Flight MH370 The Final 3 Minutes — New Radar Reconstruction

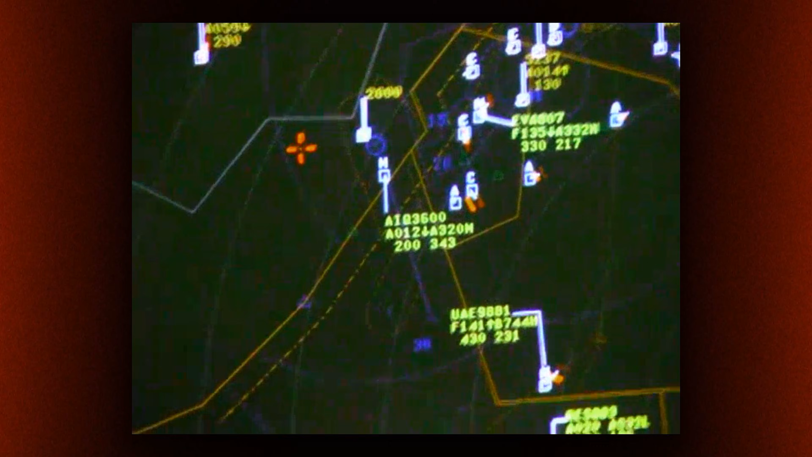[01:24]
But after that final sign-off, Ho Chi Minh's controllers wait for a call that never comes. They reach out repeatedly.
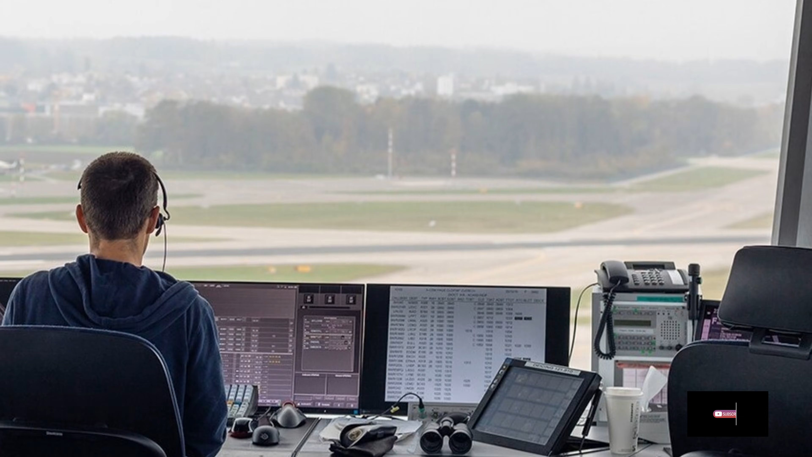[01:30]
Their radio calls met with silence.
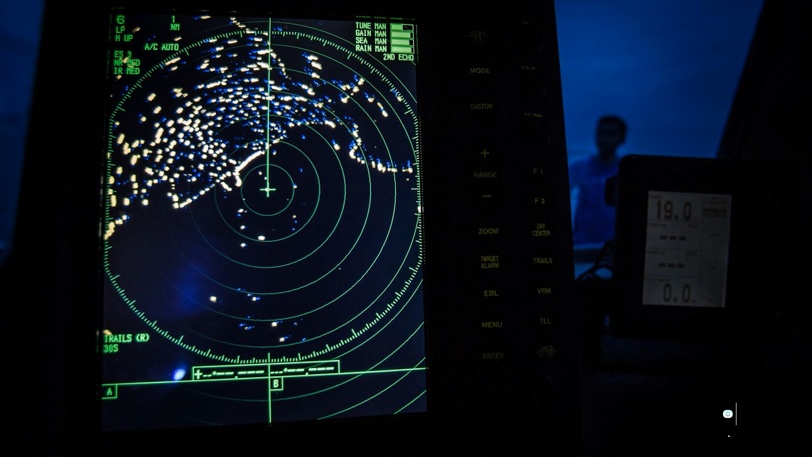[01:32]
On radar screens, MH370's transponder code and flight data vanish without warning.
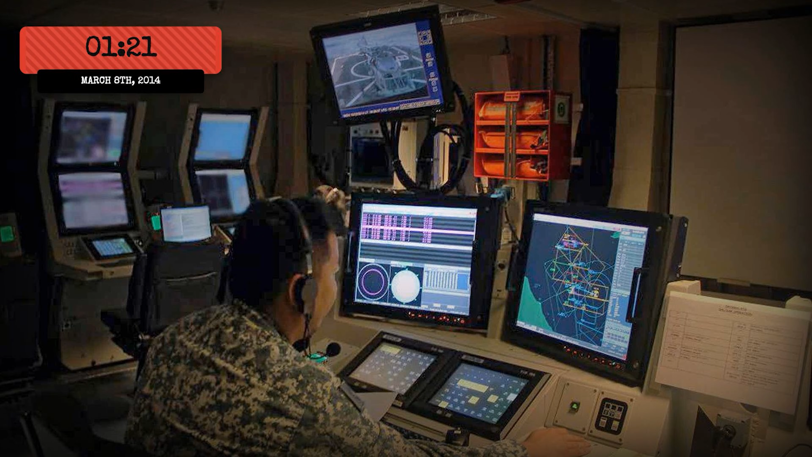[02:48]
At 1.21 a.m., flight MH370's transponder and ADS-B signals vanish.